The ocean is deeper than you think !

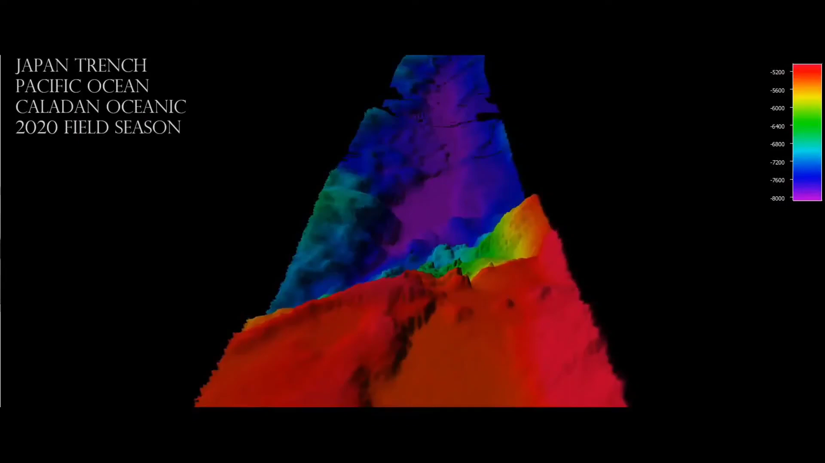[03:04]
Number 7. Japan Trench Another deep submarine trench located east of the Japanese islands, the Japan Trench, as shown in the image above,
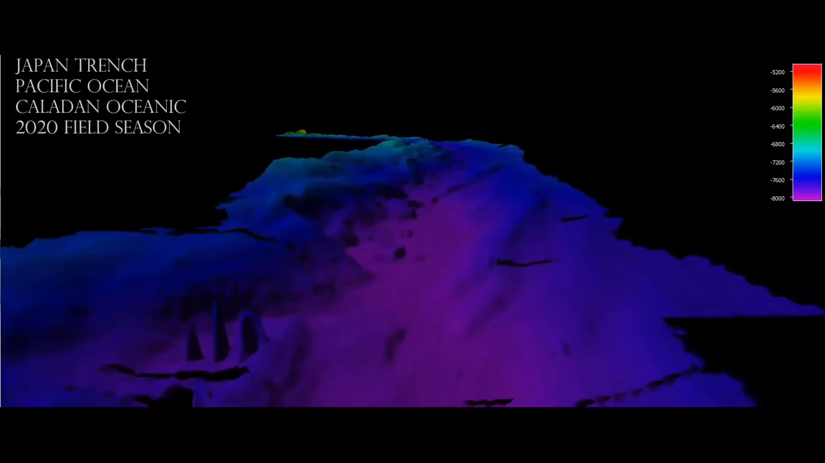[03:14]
is part of the Pacific Ring of Fire in the northern Pacific Ocean. With a maximum depth of 9 kilometers, the Japan Trench stretches from the Kareel Islands to the Bonin Islands. It also extends the Kareel Kamchatka Trench and the Aizuogasawara Trench to the north and south, respectively. The trench was formed due to the subduction of the
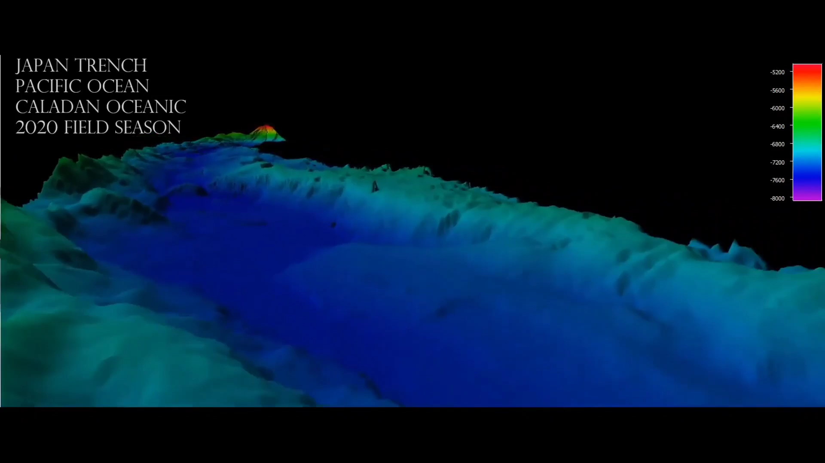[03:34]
Oceanic Pacific Plate beneath the Continental Okhotsk Plate.
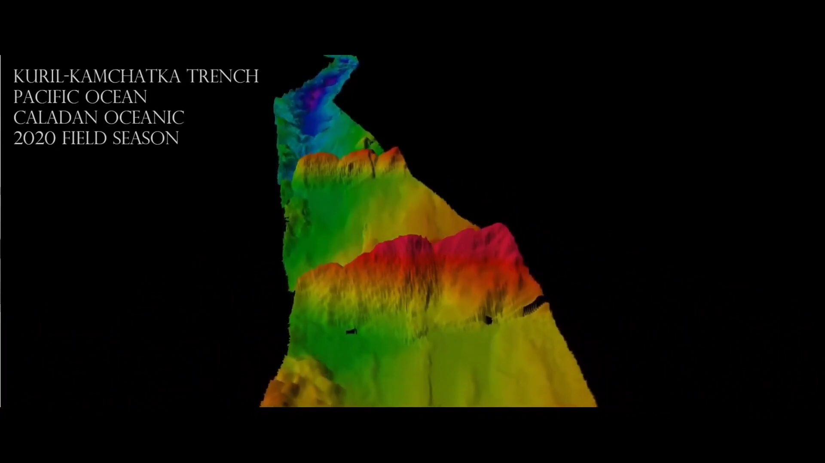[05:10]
this trench lies at a considerable depth of 10.5 km below sea level. Lying close to Kareel Island and off the coast of Kamchatka,
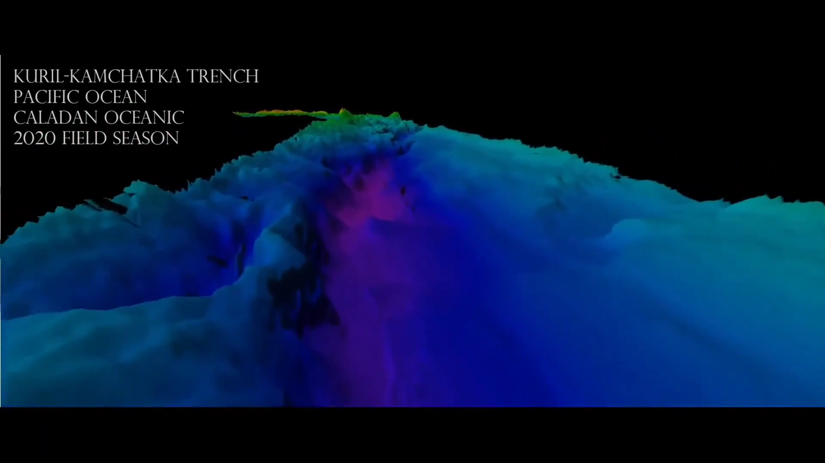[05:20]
this trench is responsible for many ocean-bed volcanic activities in the region.